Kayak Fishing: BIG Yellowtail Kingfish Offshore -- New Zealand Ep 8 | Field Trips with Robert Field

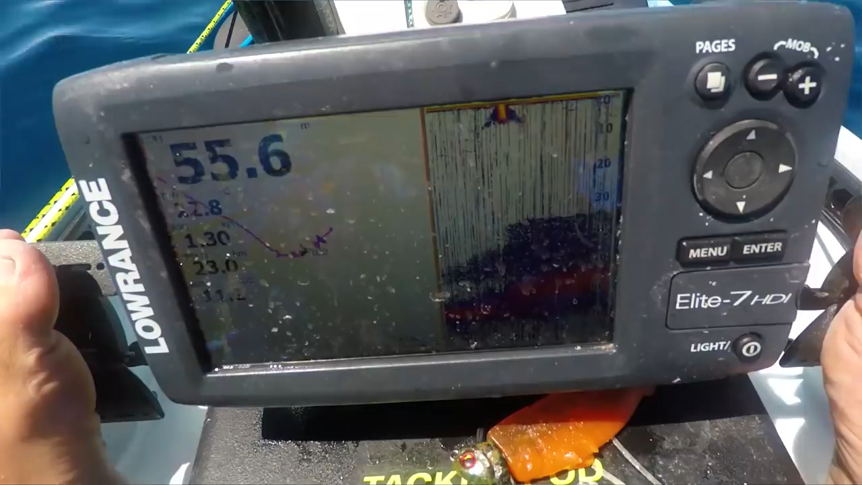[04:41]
Got a big school below us. Fish finder is lit up.
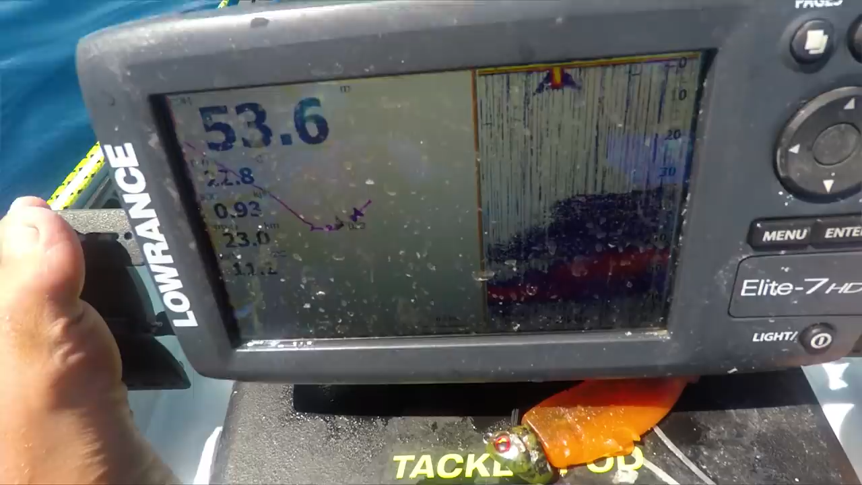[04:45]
Something small, I think it's a snapper also. Which is surprising. I mean, I'm dropping a pretty big jig, 300 gram jig. Shows you how aggressive these fish are.